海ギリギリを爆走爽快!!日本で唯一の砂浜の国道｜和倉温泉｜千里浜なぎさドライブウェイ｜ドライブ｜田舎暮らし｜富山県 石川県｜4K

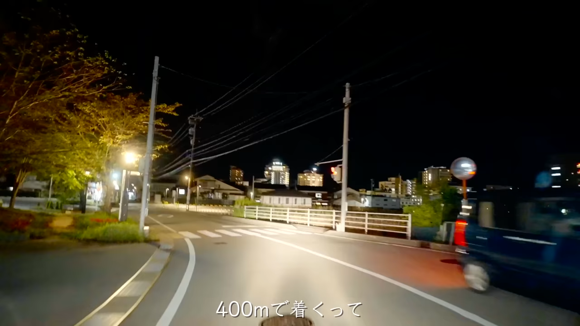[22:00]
あれ本当 加賀屋が見えたよ、ほら、あれじゃない、あの大きいのでしょ。 そうだそうだ、やっぱりあれだ ね。 ああ、 大きいのね、 そびえてるじゃん。 そびえてます。 そういうはどれだ。 で、120m で、 ね、
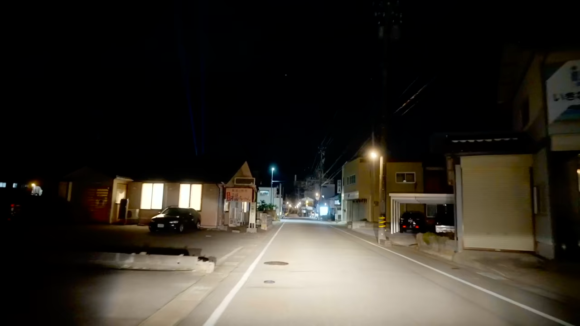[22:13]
あの車と一緒、斜め右の方に行って、ね、 はい、 あと 200m、 はい、これそういうのさ、 駐車場、 駐車場でしょ。
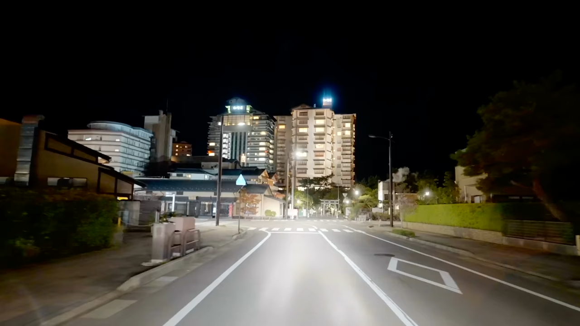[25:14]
あ、部屋全部ついてないから空いてるんじゃないの今日 かな、分かんないね。
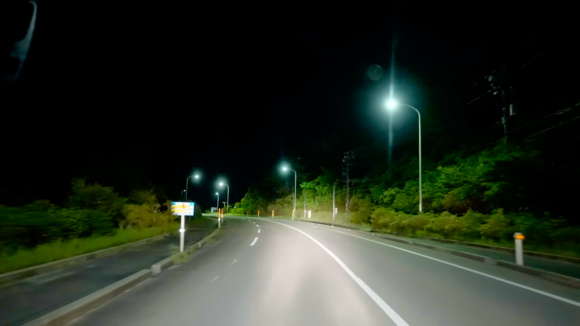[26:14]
暗いから何も見えないね 本当だな、 うん、 もったいないな。 あ、でも漁船がイカ釣りかな。 イカでしょ、多分。あら、短いもんだね。 うん、 もうこれで能登島 なのかな。
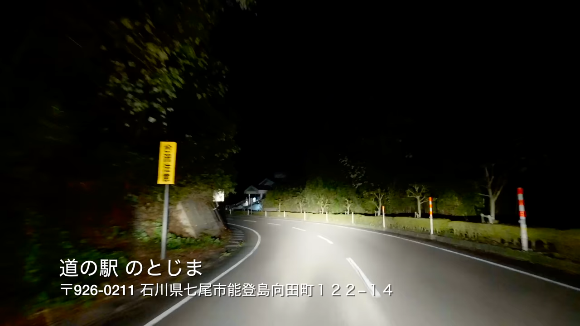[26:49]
あ、これだ。 今日はもう夜遅いのでここまでです。